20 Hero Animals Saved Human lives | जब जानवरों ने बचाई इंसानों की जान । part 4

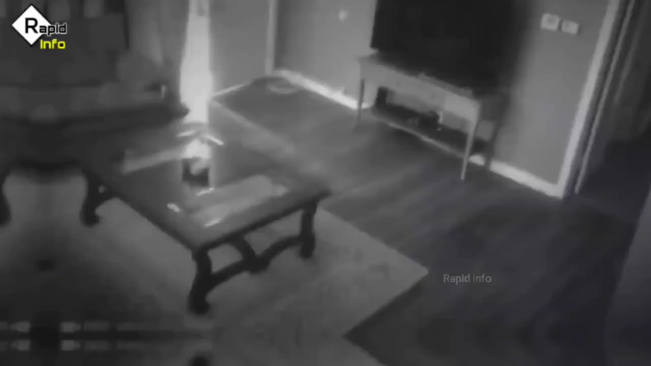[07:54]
एक चोर चुपचाप इस घर में गुसता है लेकिन उसे भनक भी नहीं होती कि इस घर में कोई पालतु कुटा हो सकता है तभी घर का कुटा आकर इस
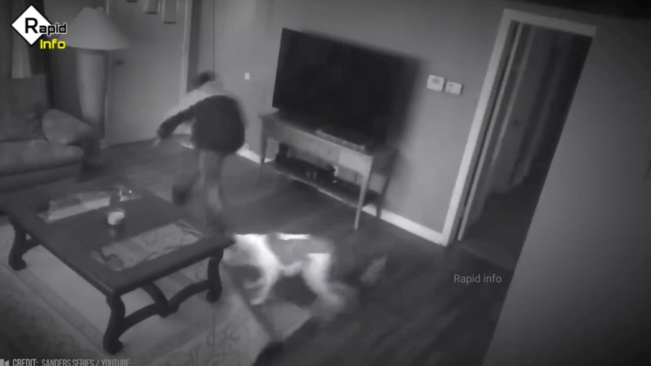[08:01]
चोर पर टूट पड़ता है और वो घर में चोरी होने से बचा लेता है